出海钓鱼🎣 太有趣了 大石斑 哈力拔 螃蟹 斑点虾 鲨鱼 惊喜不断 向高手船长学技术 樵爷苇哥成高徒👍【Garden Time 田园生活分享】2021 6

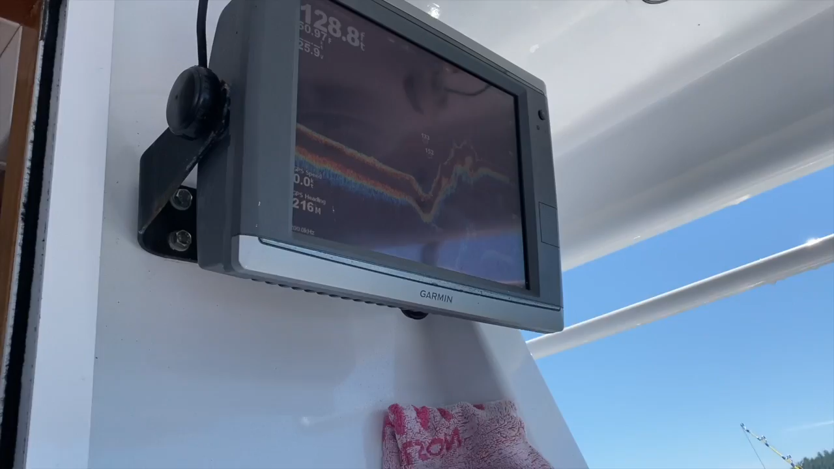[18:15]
啊，这不都是鱼吗？ 哦，这是鱼了。 对对对对对。怎么样？你的大虾搞定了？
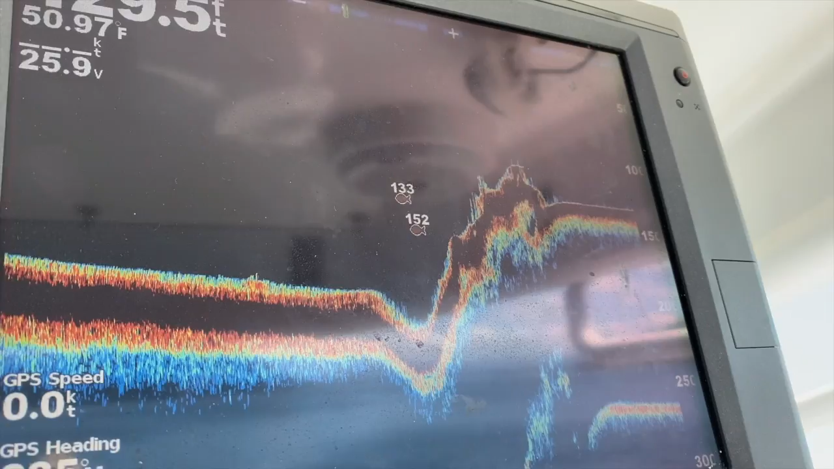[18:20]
On screen: water 50.97°F
抗鱼器的，现在水深128尺，是吧？
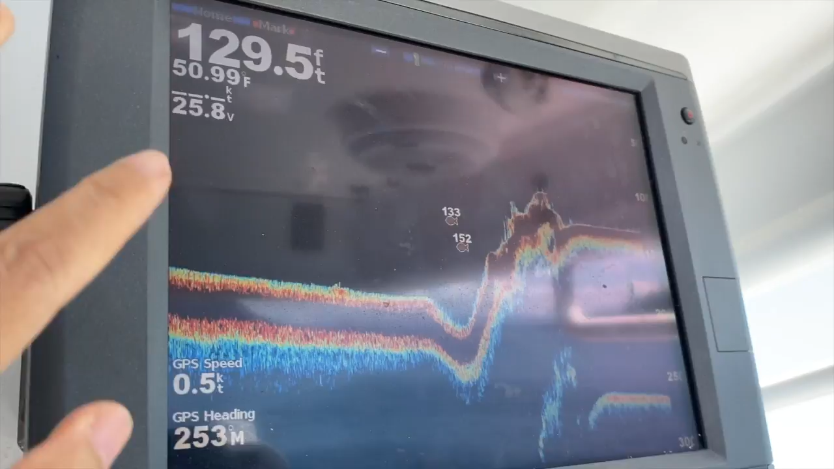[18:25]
On screen: depth 129.5 ft, water 50.99°F
对，然后一会儿我们会深了，深了之后，你看这个在这个深的地方，这就有鱼吧，对吧？
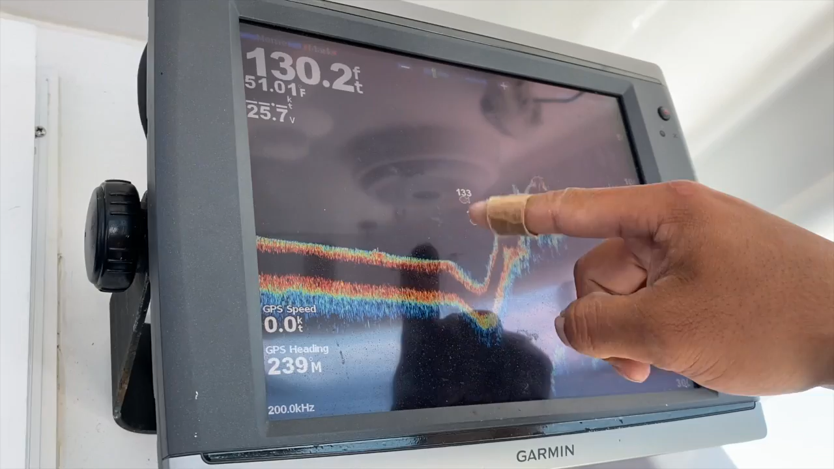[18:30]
On screen: depth 130.2 ft, water 51.01°F
哦、 我们现在在这儿， 对对， 一会儿我们会飘过去。 好好好，现在是200多尺了，太深了，你们要收了。
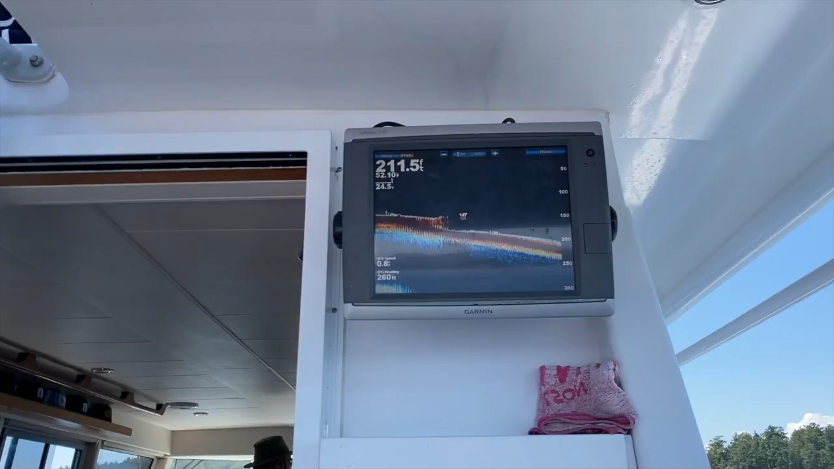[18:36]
你那个转那么快， 船长要换地方了。